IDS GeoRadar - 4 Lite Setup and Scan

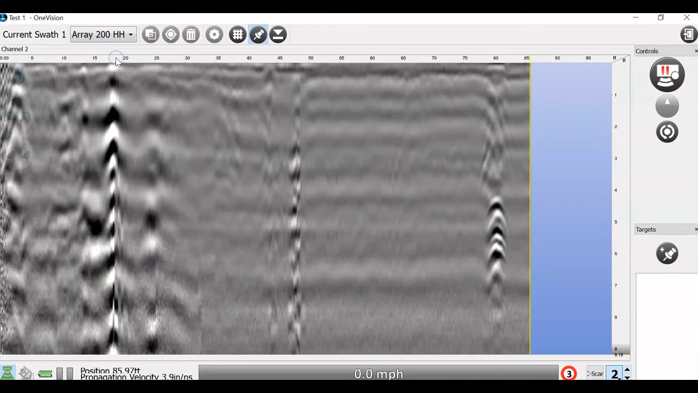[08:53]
So, you'll see in the very bottom right corner, we've got some numbers that are moving around. Those are my X and Y coordinates. And we can also switch to see what that target looked like in the 200 MHz here as well as the 600 MHz. To make sure that our dielectric is correct, we can also mark this target. So, when we do a target mark, you hit the target button, you mark it. I happen to know that this is a sewer line. But, we're going to use this right here to do a hyperbola match to get a true expected depth.
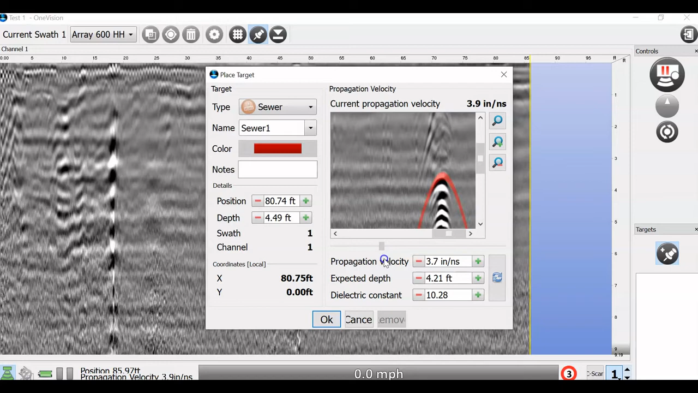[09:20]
I'm going to say right around there looks right. So, I'm showing actually an expected depth of 3.9. That is going to then change my survey to that depth. And, if you want to add more targets, you just keep adding those targets with the target marking feature there. I am going to now switch over to show you a GPS collected survey.
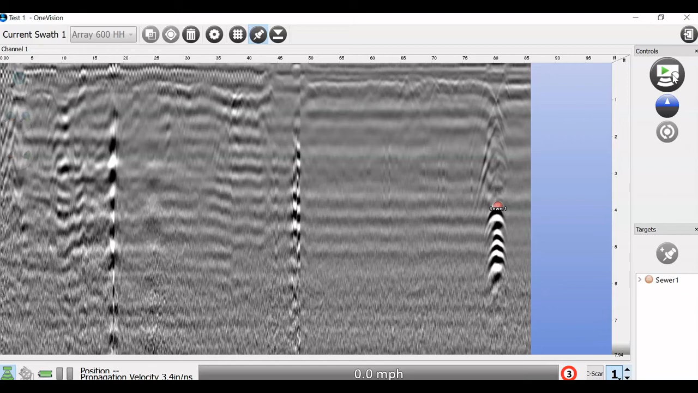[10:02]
Now, if doing a GPS collected survey, first of all,
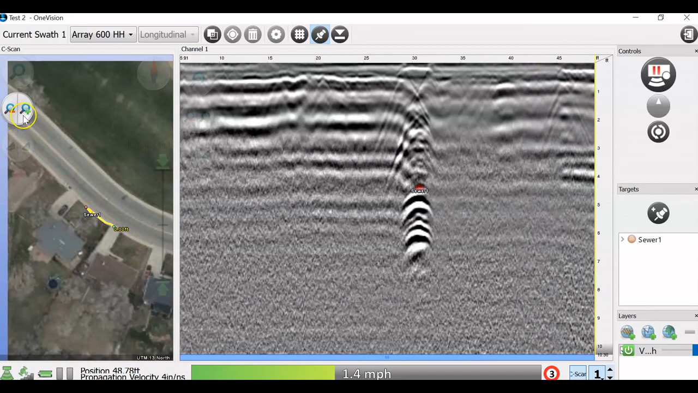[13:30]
And we hit that utility again. We are going to mark a target. We know that that is the sewer line again.
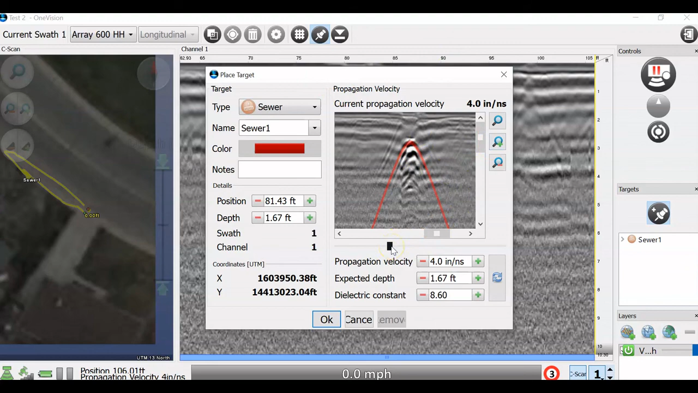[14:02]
That looks to be a good hyperbola fit, so we're going to say okay. And you can see it is going to start stringing together that utility. Now, because I'm using a sub-meter GPS, you can tell that it is not doing a fabulous job at tracking my positioning here and moving around.
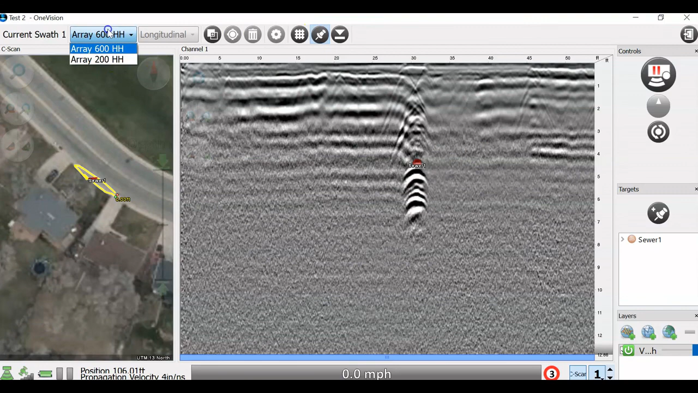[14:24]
But, if you were to pair up an RTK or a little bit more accurate GPS, you'd be good to go. So, that's the basics here on target marking and GPS tracking with the ForeLight. Now, once we stop our collection, we can also go through the color palettes.
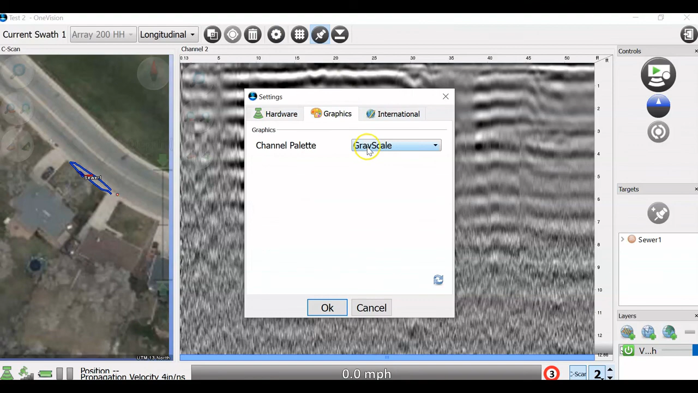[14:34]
Maybe you prefer something a little more colorful to pick your targets out with.